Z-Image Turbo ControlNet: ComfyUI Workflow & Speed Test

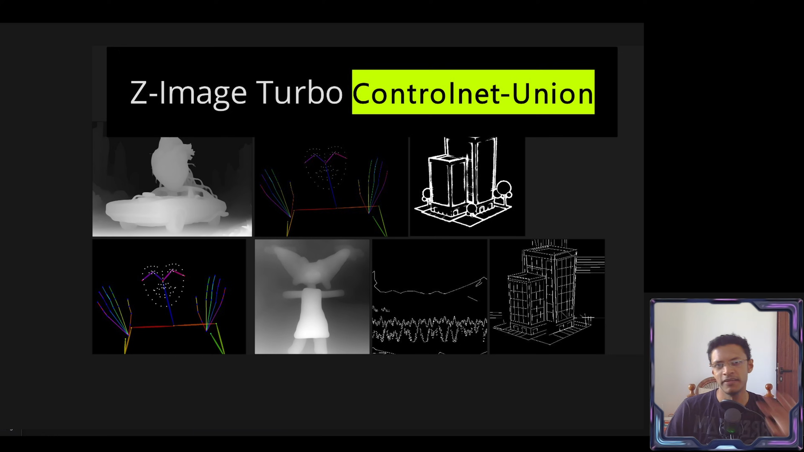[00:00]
hey everyone welcome back in today's video we are going to talk about the z image turbo control net model this is a union control net model and we can do these different control
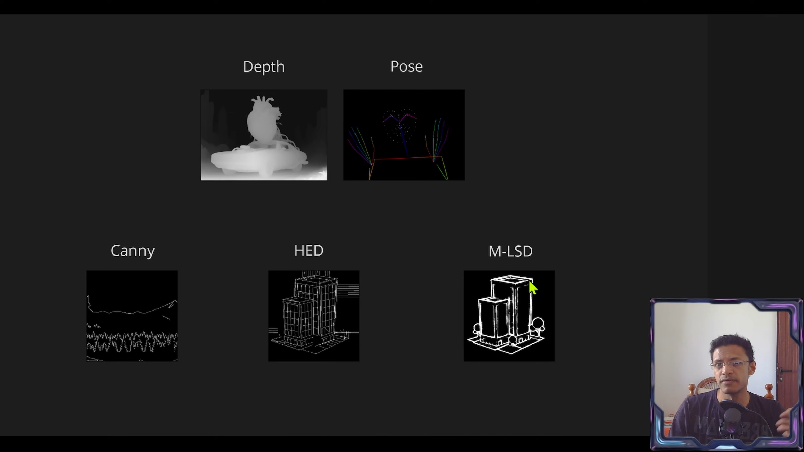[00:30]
model in order to get your depth control net pre-process image same thing you can use any node that's going to generate some line pre-process images all right back